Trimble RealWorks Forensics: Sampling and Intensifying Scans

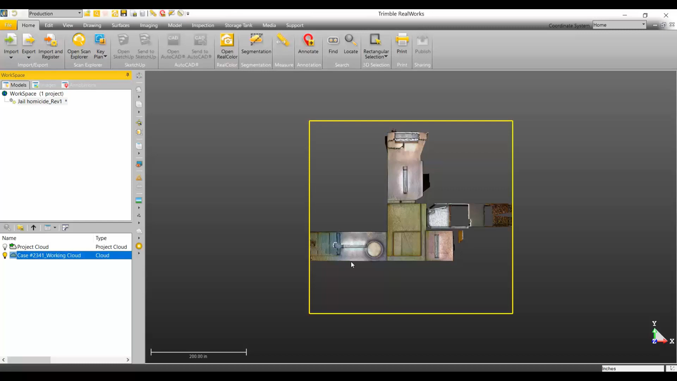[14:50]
It's going to end up being my working cloud. And then from there, I'm actually going to, I'm going to look at the front view. I need to chop this roof off.
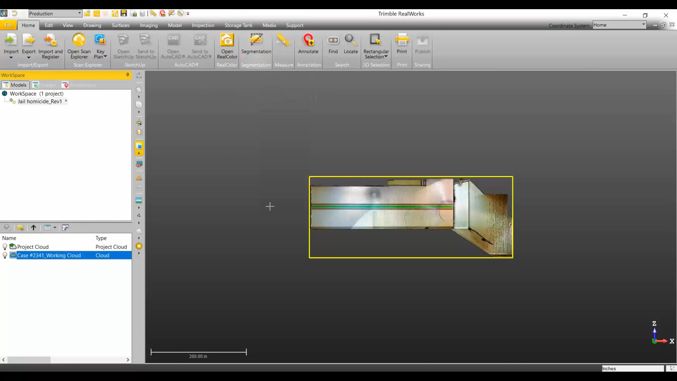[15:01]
Segmentation again. Don't need to be that precise. So, in this case, do I want to keep this out or keep this in? This has been a big question.
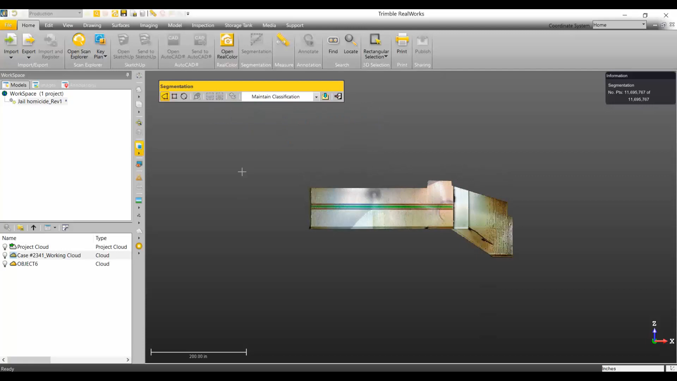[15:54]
So, in this case, I'm going to keep that in and I'm going to create that object cloud. Which, now, that can become, case number two,
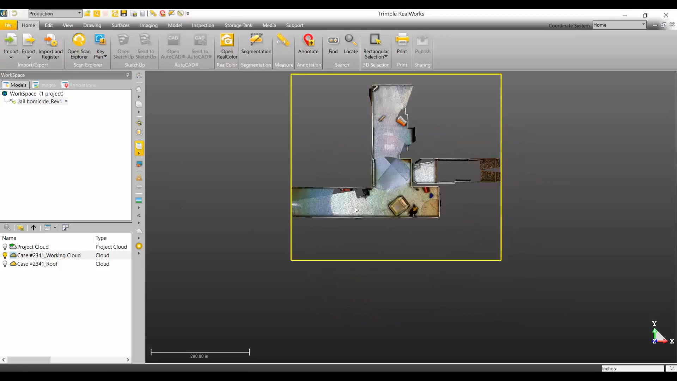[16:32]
So, now we've got essentially our roof cut off.
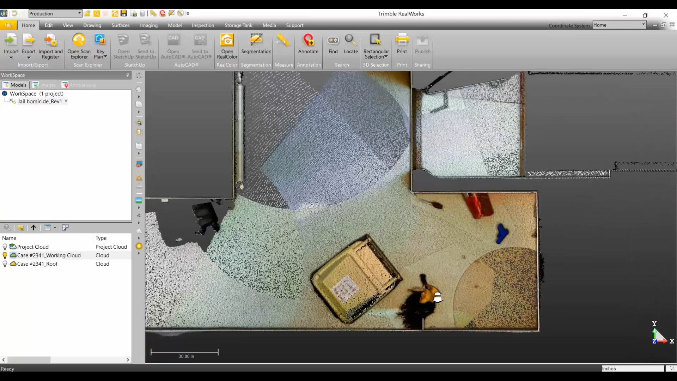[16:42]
So, when we take it into the diagramming software, we have the roof off. And we could also export this roof to bring it into the diagramming software. So, again, you can see kind of this rough outline of where these intensified scans were.
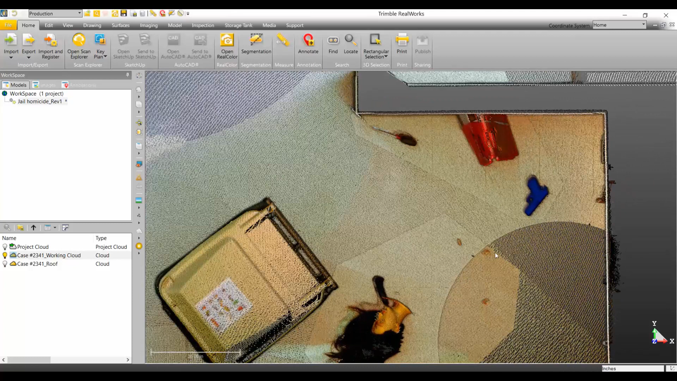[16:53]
But it's normally in areas, you know, where there was lots of detail.
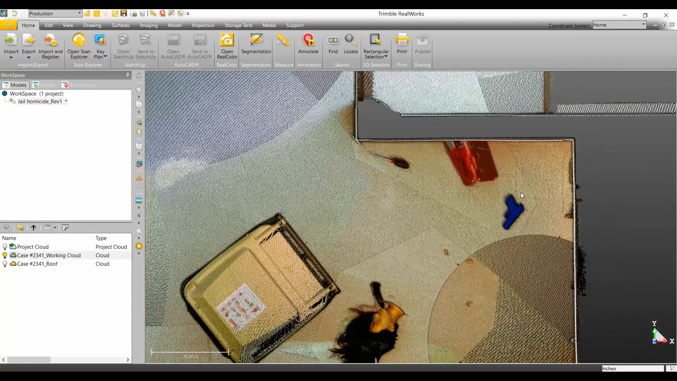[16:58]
So, this kind of saved you probably tens,
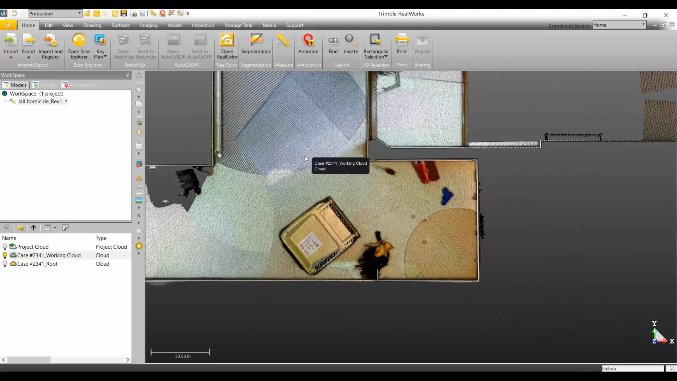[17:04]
if not hundreds of millions of points in the database that weren't really needed because we can still get,
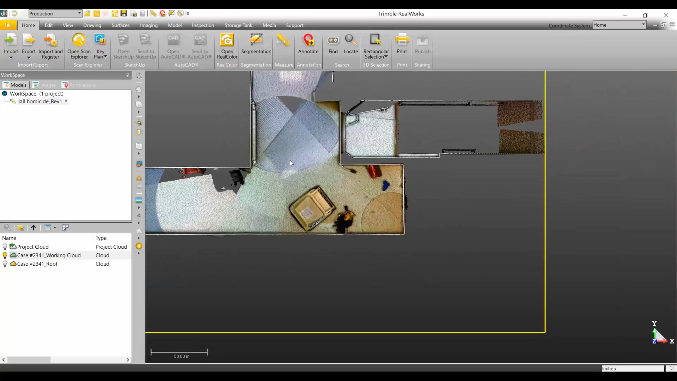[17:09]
you know, really good detail on walls and things like that.
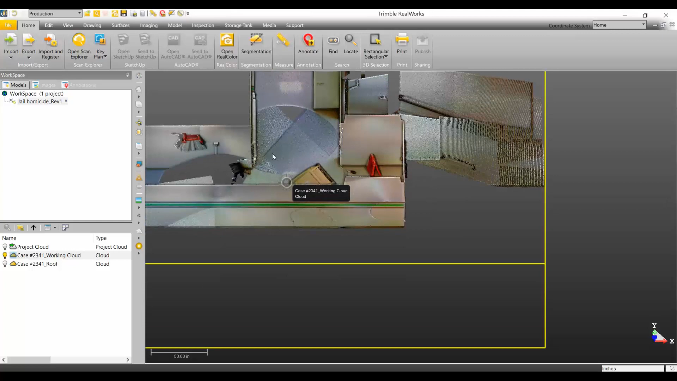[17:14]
But where we really need the high details, that's in here.